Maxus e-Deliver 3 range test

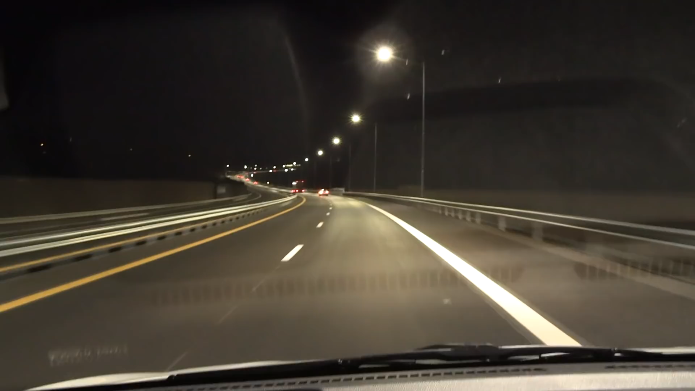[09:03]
we are now almost at iom did all again and look here trip meter 168